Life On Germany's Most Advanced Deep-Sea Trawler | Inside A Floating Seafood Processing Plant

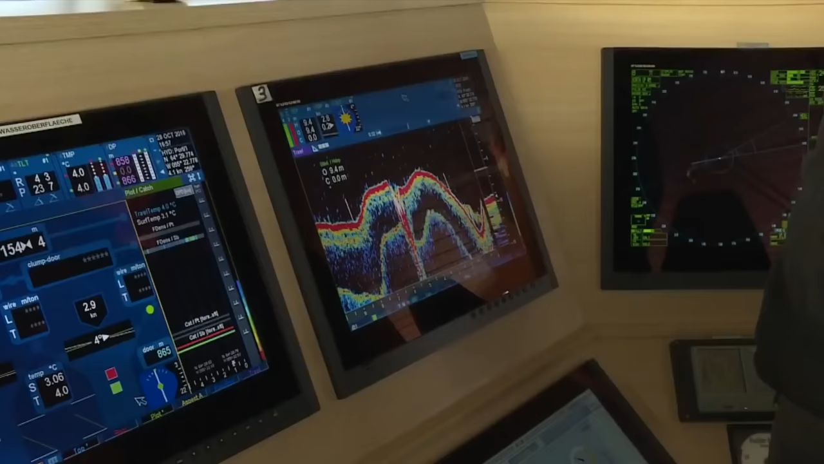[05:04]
The captain keeps a close sign on the echo sounder,